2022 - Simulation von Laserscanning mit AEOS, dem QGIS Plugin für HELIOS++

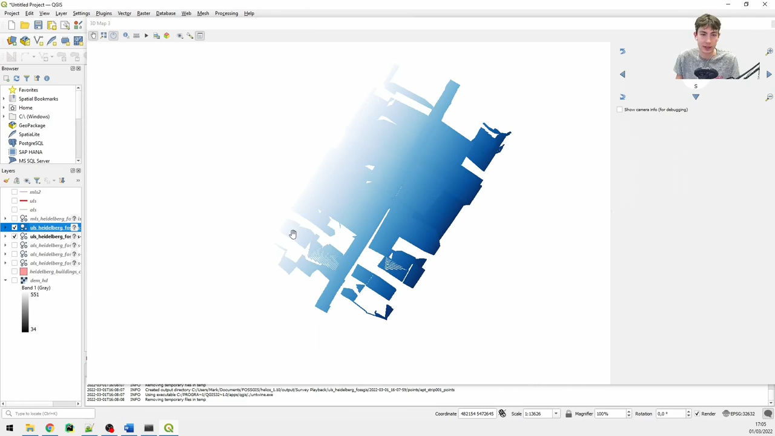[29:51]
Einfach nur, damit ihr ein bisschen seht, was man da noch für Informationen rausholen kann und was Helios alles liefert.
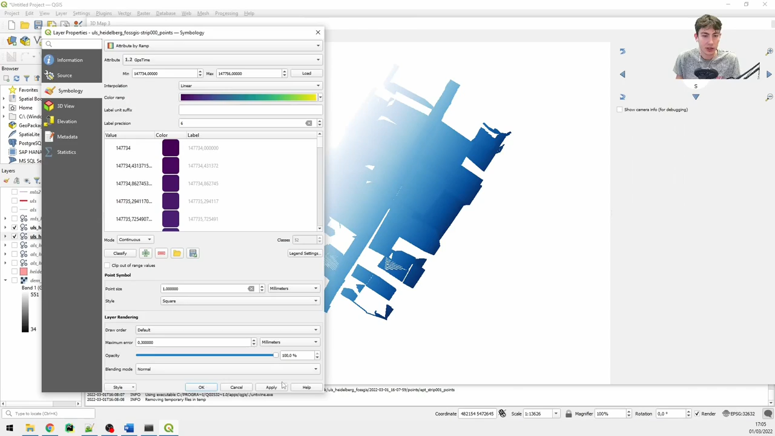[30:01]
Genau. Das Ganze kann ich auch mal bei der ALS-Punktwolke zeigen.
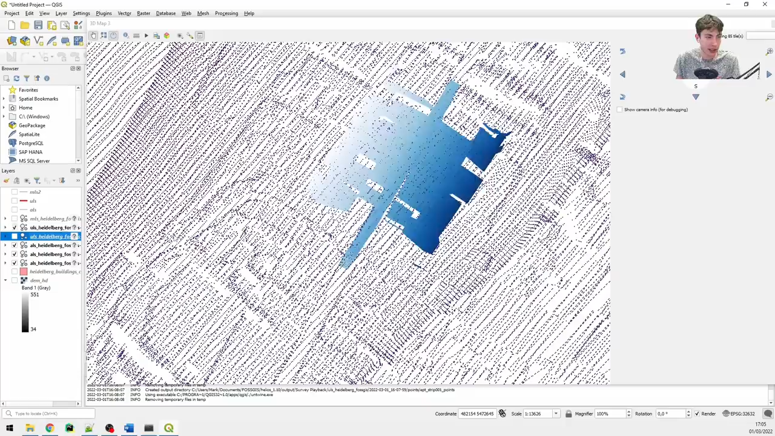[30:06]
Wir können uns hier das Skala mal anschauen.
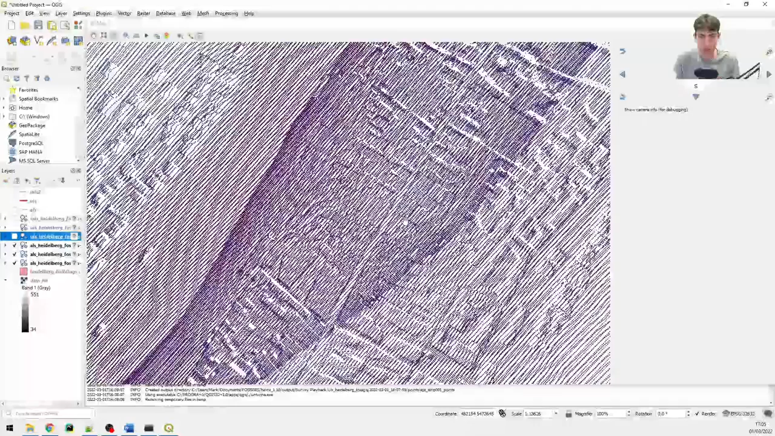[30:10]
Dafür drücke ich raus. Und wenn wir jetzt hier mal die GPS-Time einfärben,
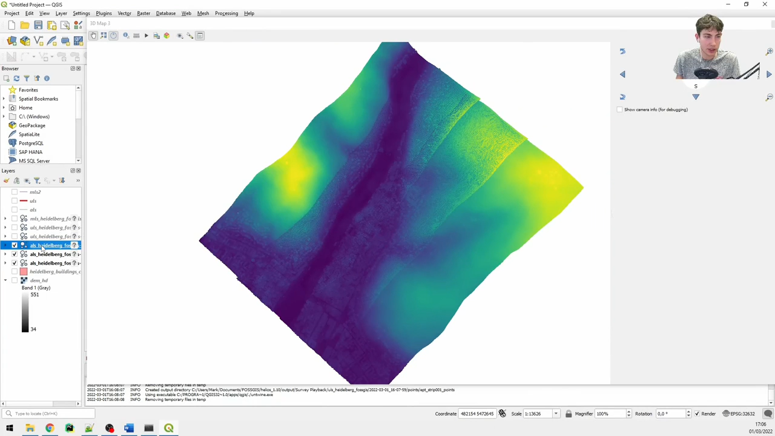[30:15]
Okay, jetzt habe ich es wieder für die 2D-Symbologie gemacht. So, GPS-Time. Das Gleiche für diesen Streifen. GPS-Time. Und für den letzten auch.
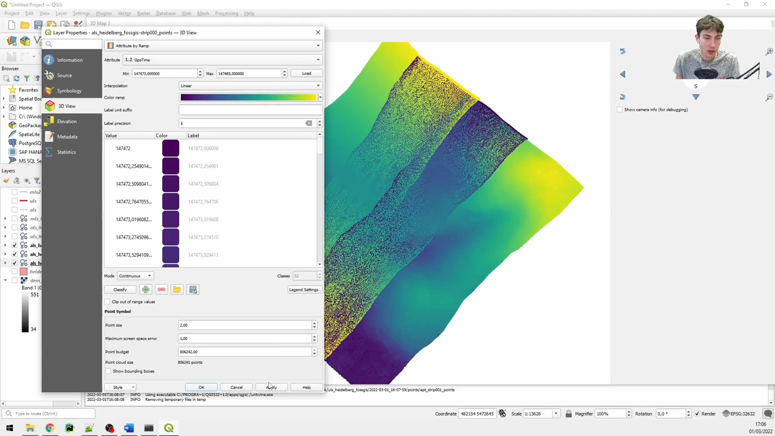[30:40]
Jetzt können wir wieder sehr gut nachverfolgen, wie der Scanner geflogen ist. Das wissen wir ja sowieso von unseren Trajektorien,
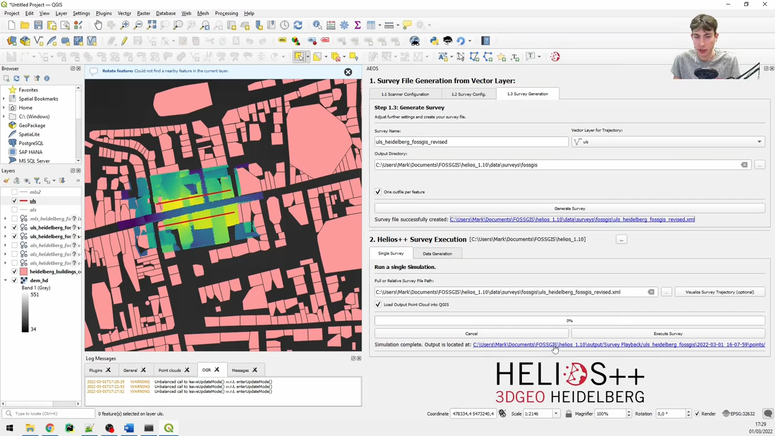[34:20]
und uns unser Ergebnis anschauen. So wie ihr seht, war die Survey erfolgreich. Oder die Simulation war erfolgreich. Wir haben zwei neue Punktwolken in unserem Viewer. Und wir sehen wieder den Output Pfad. EOS schließen wir für den Moment aber erstmal, damit wir die zwei Punktwolken vergleichen können. Also erstmal die Punktwolken von der alten Survey mit den Punktwolken von der neuen, hoffentlich optimierten Survey.
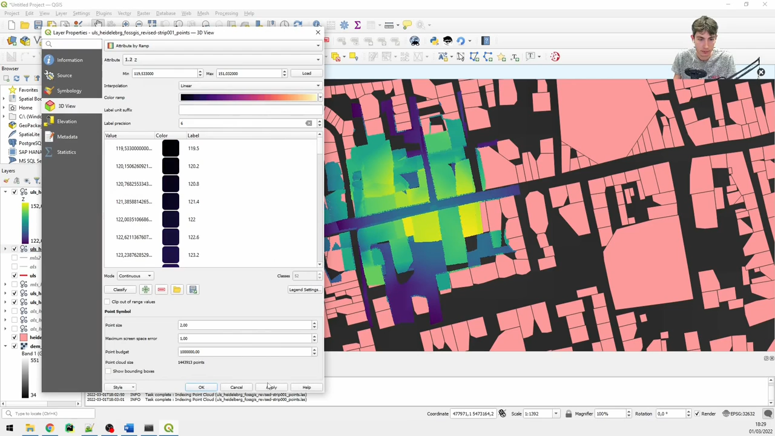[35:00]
Dazu verändere ich die Symbologie der neuen Punktwolken, damit sie etwas hervorstechen. Und dann öffnen wir gleich einen 3D Viewer. Genau, der 3D View. So, jetzt seht ihr hoffentlich die zwei Punktwolken und könnt sie unterscheiden.
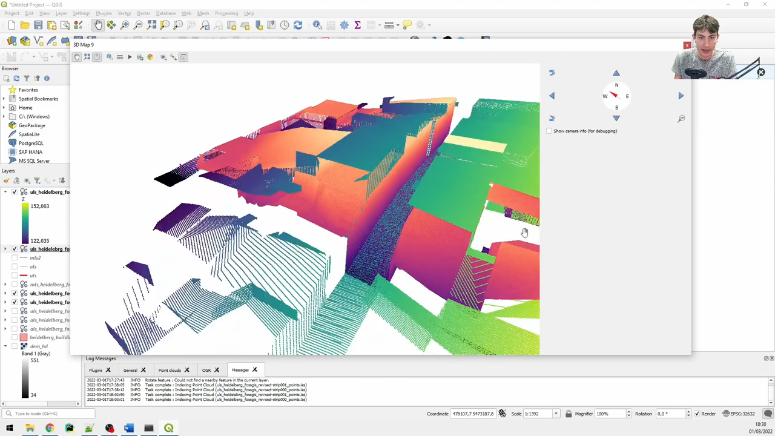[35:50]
Was wir auf jeden Fall sehen, ist, dass die Seitenwände, die Seitenwände viel besser erfasst wurden von der neuen Survey. Unsere Survey-Optimierung hat also funktioniert. Davor waren es einzelne Streifen und jetzt können wir sie sehr gut erkennen, die Wände auf beiden Seiten. Um das zu erklären, wechsle ich nochmal in den 2D Viewer und schalte unsere Layer wieder ein.
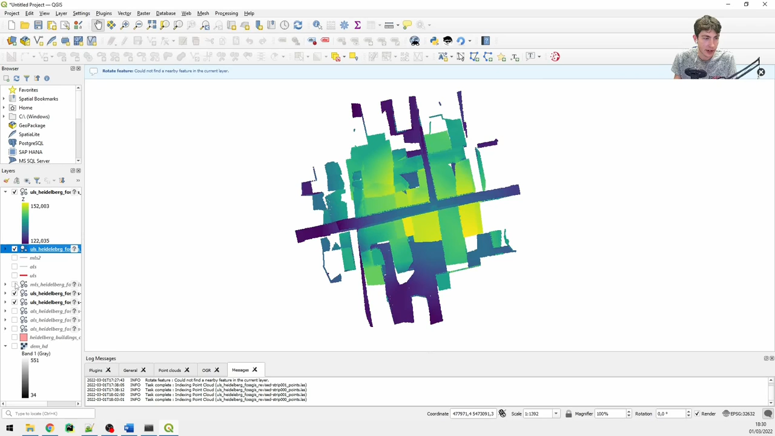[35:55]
Und wenn wir uns jetzt überlegen, dass der Scanner entlang der Trajektorien fliegt und der Scanner so entlang scannt, wie mein Cursor sich jetzt bewegt, ist es natürlich klar, dass viel mehr Punkte diese Wand treffen, als wenn er so fliegt und nur einmal kurz vorbeifliegt an dieser Wand, weil die Wand natürlich orthogonal zur Flugrichtung liegt. Jetzt, wo wir parallel zur Straße fliegen, haben wir eine viel bessere Möglichkeit, diese Wände mit dem LiDAR-Scanner zu erfassen.
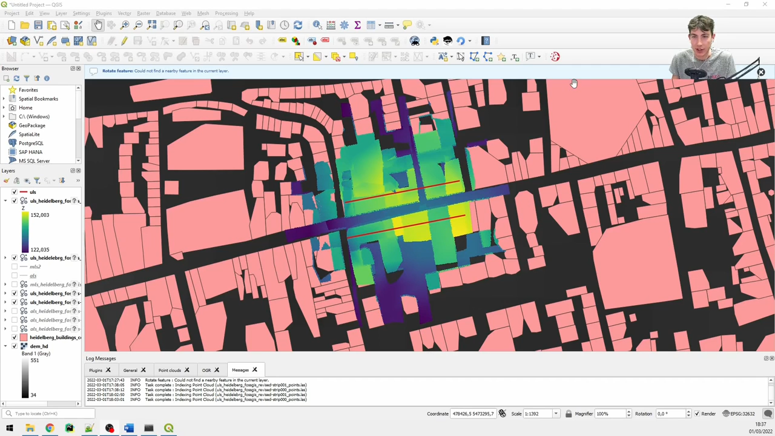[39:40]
Ihr könnt euch einfach EOS installieren und Helios installieren und eure eigenen Punktwolken generieren, die ihr dann in QGIS anschauen könnt. Zu allerletzt möchte ich euch noch ein weiteres Feature von EOS präsentieren, nämlich das Feature der Data Generation, das ihr hier findet. Dieses Feature erlaubt ist, eine Reihe von Simulationen auszuführen mit zufälligen Parametern, die von dem Python-Code zufällig ausgewählt werden. Dafür setze ich einen Survey-Namen, zum Beispiel ALS-Series und gehe in den Data Generation Configurator.
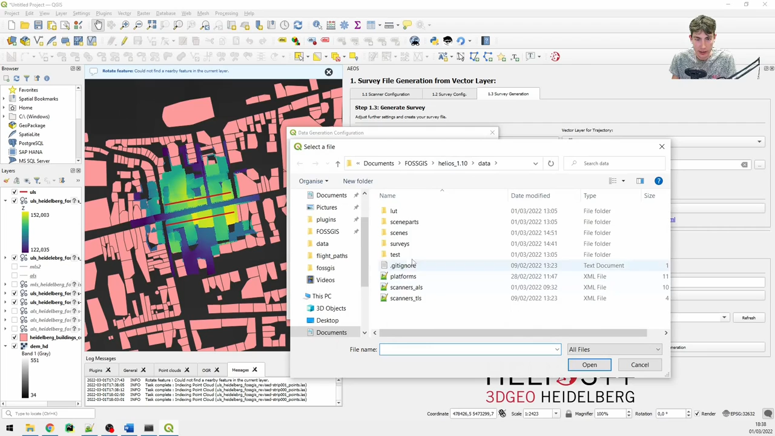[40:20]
Dort kann ich erstmal auswählen, wie viele Servers ich laufen lassen will. Ich kann zum Beispiel sagen, ich möchte 20 Servers laufen lassen. Dann wähle ich wieder eine Szene aus. Da kann ich natürlich wieder meine gleiche Szene auswählen. Also ich möchte 20 Servers ausführen über der Stadt Heidelberg mit, jetzt wähle ich meine Scanner-XML aus und jetzt kommt der Unterschied, jetzt kann ich mehrere Scanner auswählen. Also ich kann sagen, ich nehme drei oder vier verschiedene Scanner. Also 20 Servers über Heidelberg mit diesen vier verschiedenen Scannern zwischen 1000 und 1500 Metern über dem Boden